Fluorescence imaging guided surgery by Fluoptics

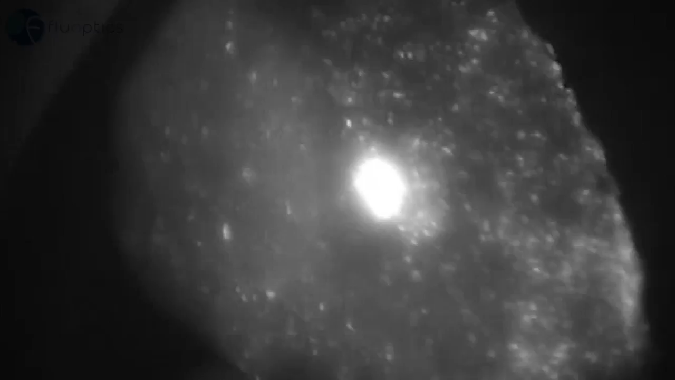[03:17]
This is really a device that gives us real-time imaging.
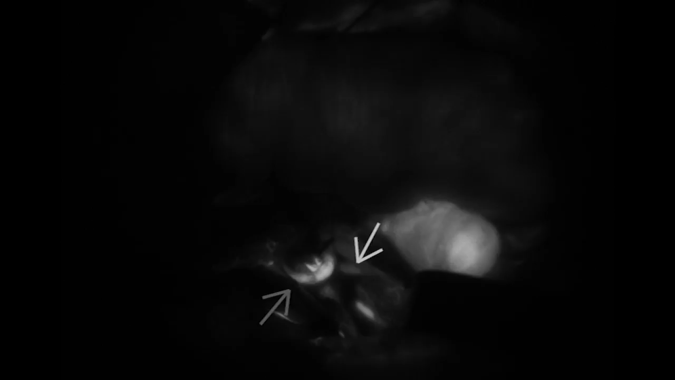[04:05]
So we know it's flowing correctly, and we can see the part of the skin of the graft lighting up.